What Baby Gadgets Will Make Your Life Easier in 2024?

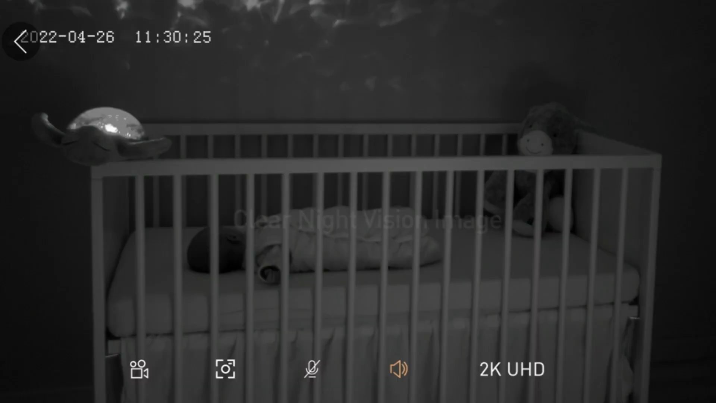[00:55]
At night too, you can keep an eye on your baby with enhanced night vision.